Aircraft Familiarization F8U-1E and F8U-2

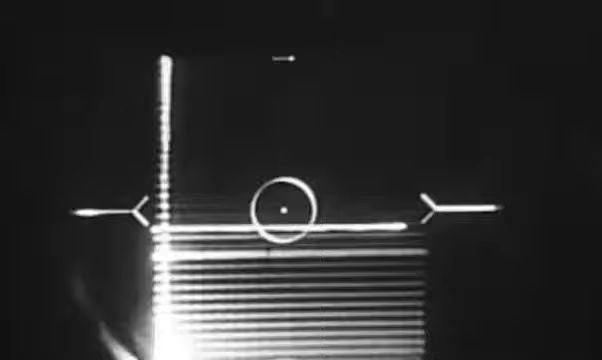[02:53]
A change to the lock-on display indicates that the system is operating properly.
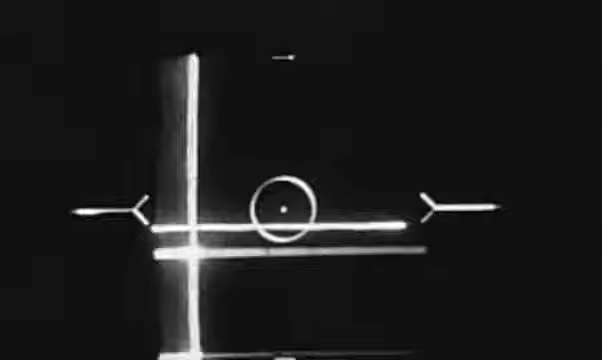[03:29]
Operate the radar in the search mode.
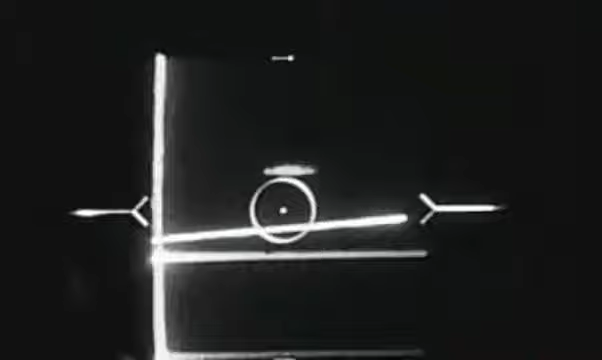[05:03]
When the target range closes to 8 miles, adjust the minimum range control until the target range closes to 8 miles.
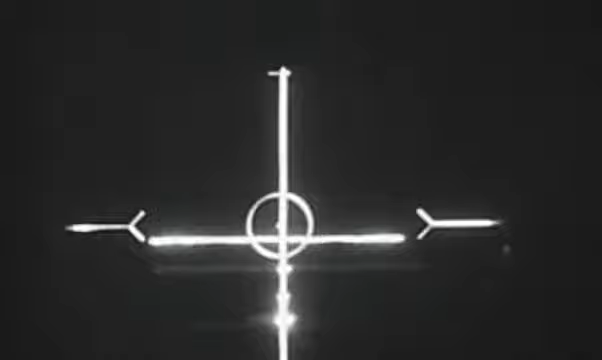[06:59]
Now maneuver to keep the steering dot centered. Now maneuver to keep the steering dot centered.